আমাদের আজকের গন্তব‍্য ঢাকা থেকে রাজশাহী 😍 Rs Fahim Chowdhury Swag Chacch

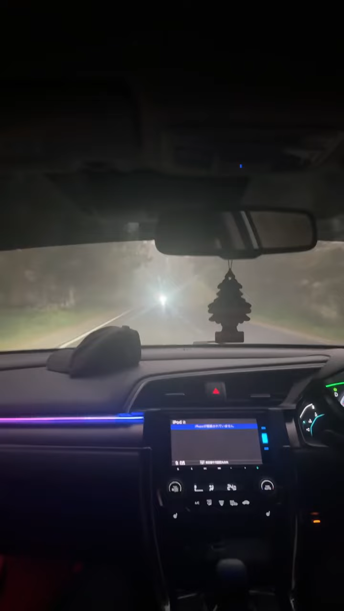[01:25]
इंजाय कोरते सिलाम एई देखेन की पुरीमान कुवा आशा जेटा बॉलार बाहेरे तो ए कुवा शर मोद दे गारी स्लो